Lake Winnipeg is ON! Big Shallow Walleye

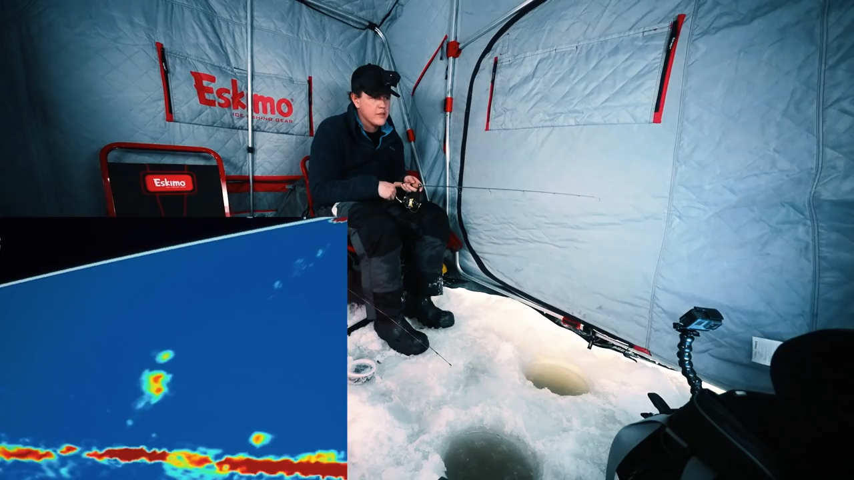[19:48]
nice mark oh yeah oh yeah oh that's a big one yes yes please stay pinned